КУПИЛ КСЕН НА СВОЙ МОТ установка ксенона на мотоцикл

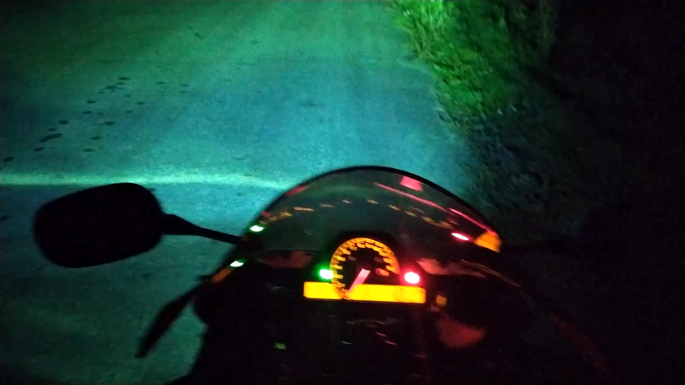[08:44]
Так, заводим, а то-то, блин, там несется какой-то бредет. Это у меня, короче, ближний, ребят, сейчас разгорается. Сейчас проедет там один. Вот смотрите, ближний сейчас, ребята, разгорается. Вот это, ребята, ближний свет. Такого света у меня не было, блин. Это просто вообще, это просто кайф, ребята.
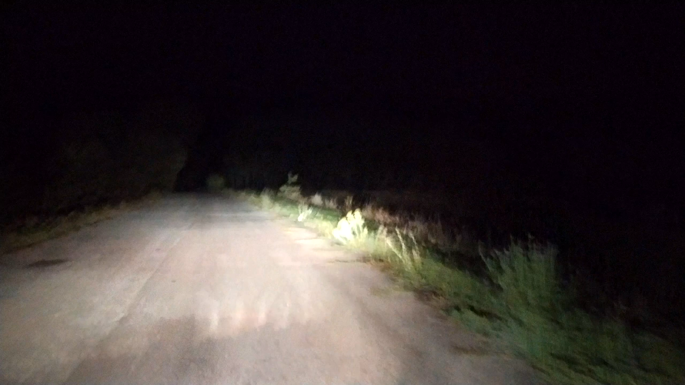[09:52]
Правой рукой держу телефон, ребят, и снимаю для вас видосик. Просто кайфули. Давайте скорость маленько поднаберу. Да что-то, блин, машины здесь разъездились. Вот правой рукой снимаю. Блин, вообще просто супер. По-другому я не могу объяснить. Просто шикарный свет.